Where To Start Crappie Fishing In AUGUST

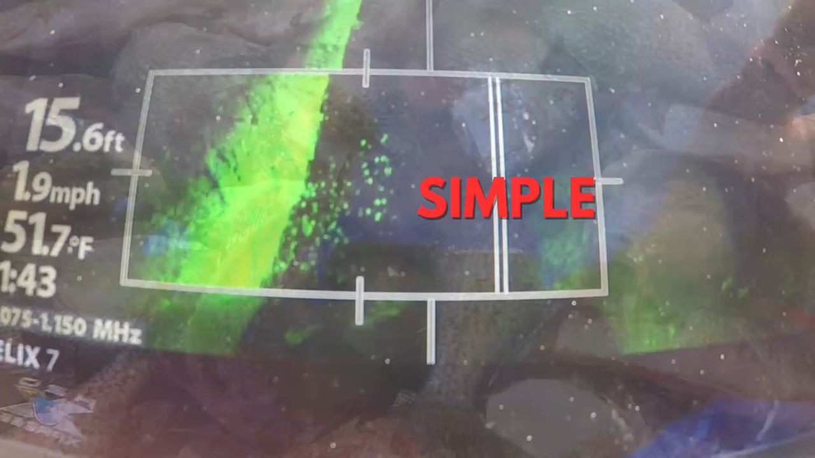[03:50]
On screen: depth 15.6 ft, water 51.7°F, speed 1.9 mph
Now, this brush pile has fish on top of it.
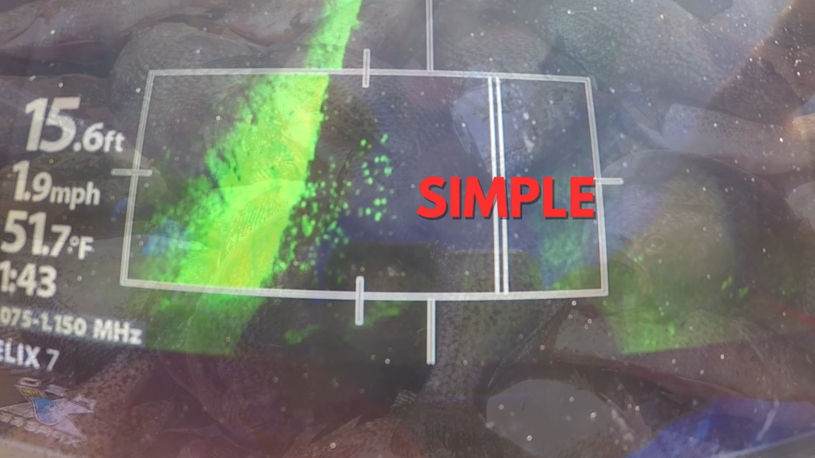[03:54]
On screen: depth 15.6 ft, water 51.7°F, speed 1.9 mph
I don't want fish around my brush pile, I want fish above my brush pile. These are gonna be your active fish and you're more than likely gonna catch a few off a brush pile that looks like this.